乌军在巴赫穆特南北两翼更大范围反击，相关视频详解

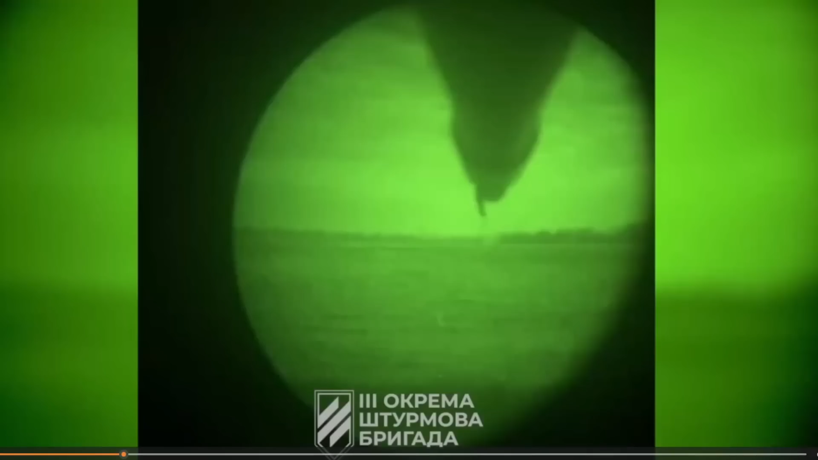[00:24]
的视频乌克兰军队在更大的范围进行反击这是在库尔米九夫卡的西侧进行的反击它离巴赫穆特有十多公里刚才一开始视频它显示的位置实际上是对方的阵地
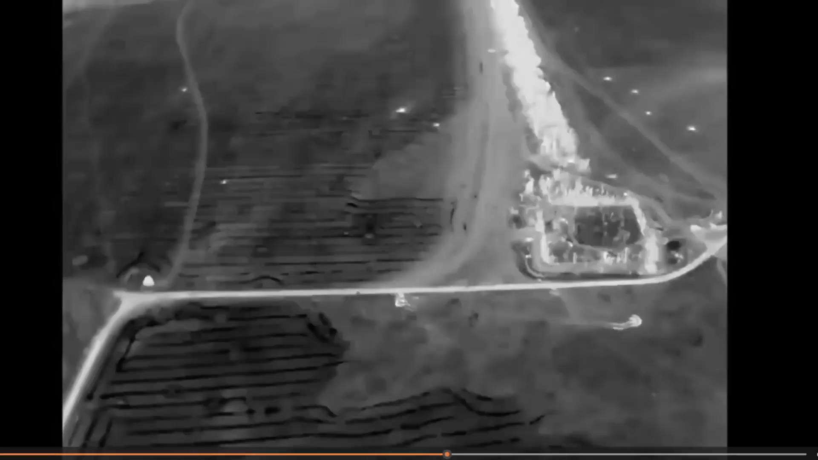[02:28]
这样的话双方的装备的差异就能体现出来大家注意一下这个定居点这个坦克在定居点的附近活动
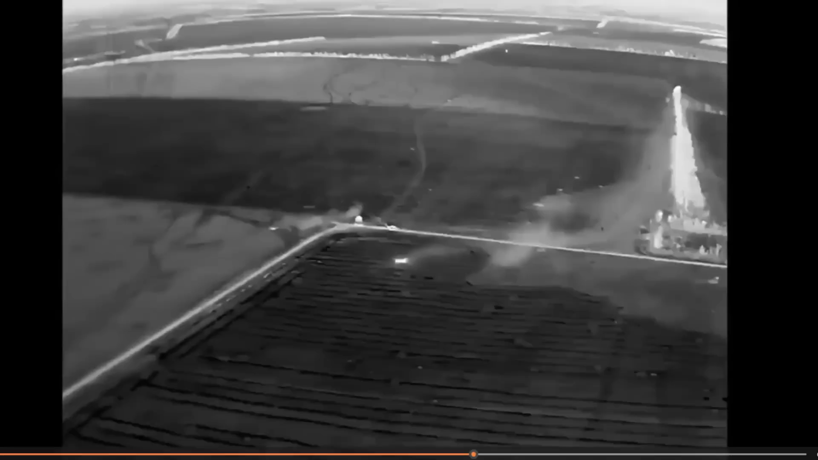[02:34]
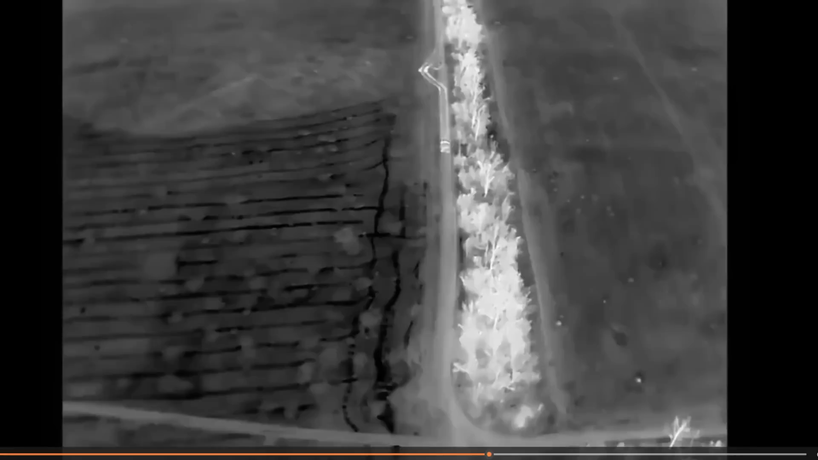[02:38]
这个林间这个田间公路的形状绿花带的形状我们大家就可以待会和电子地图进行一个比对
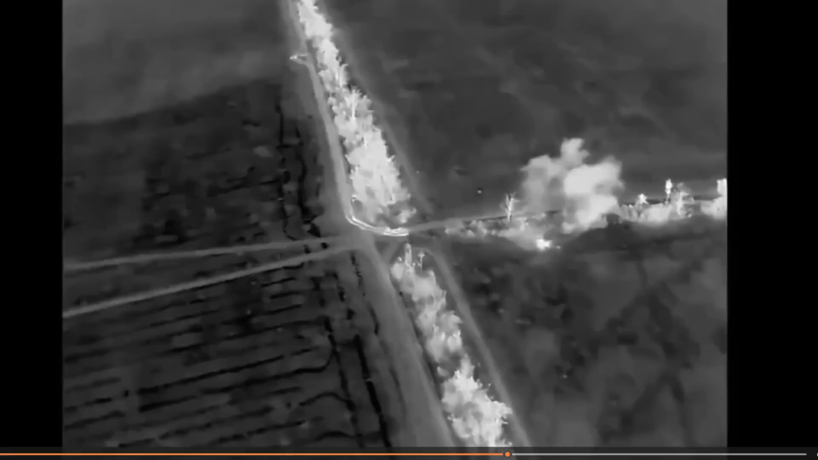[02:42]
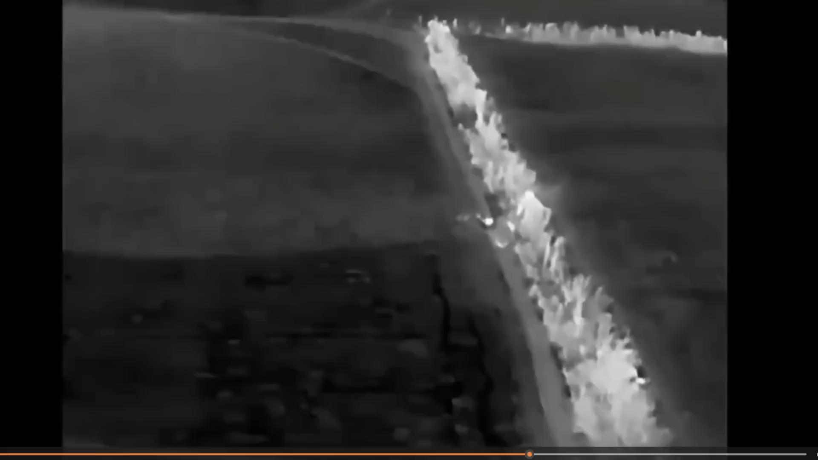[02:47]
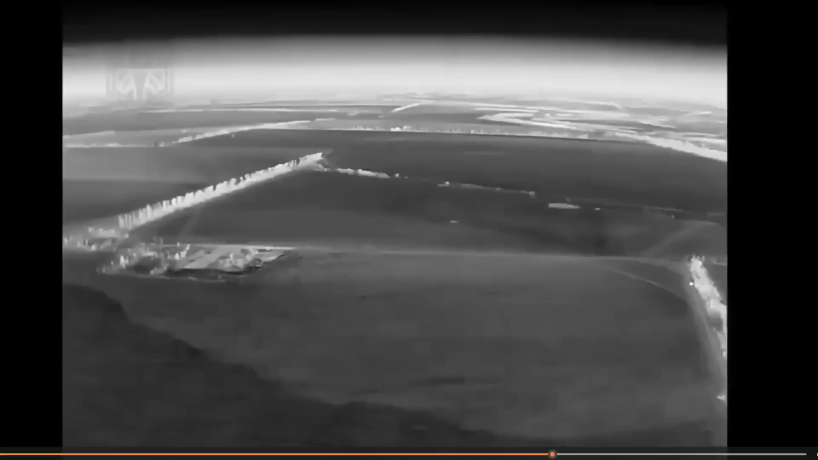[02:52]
在这一段视频当中我们主要是观察一下它到定
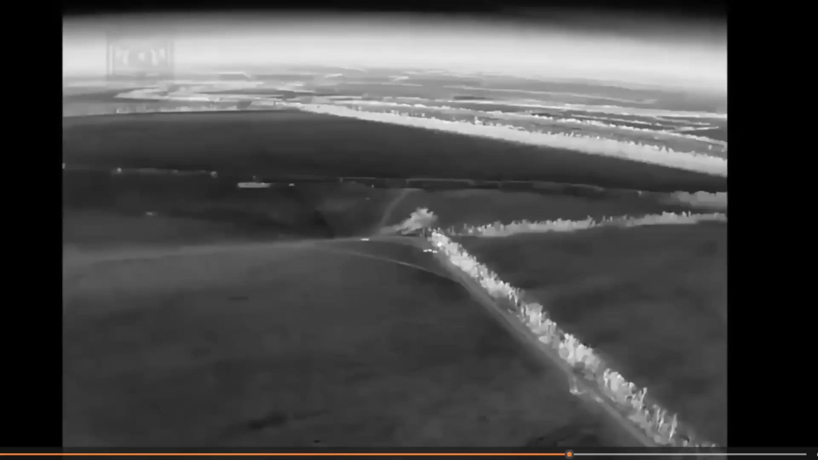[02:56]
居点的各个方方向的位置的变化最终坦克是被无人机击毁的这个
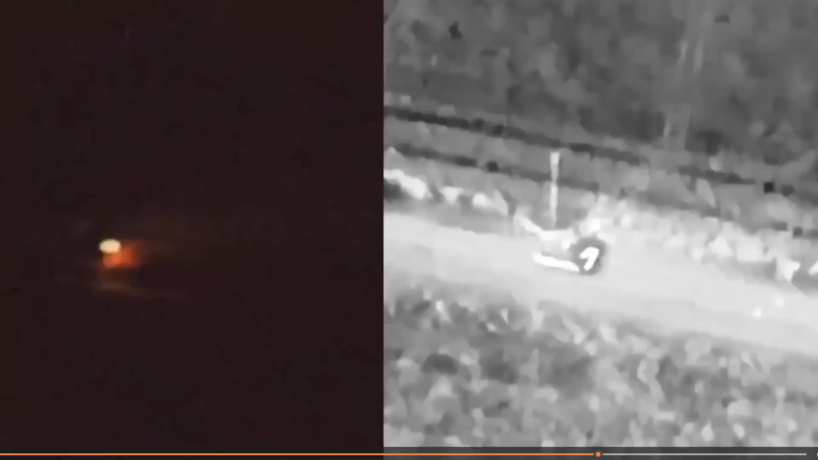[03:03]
在视频上是看不出来的好我们现在来分析一下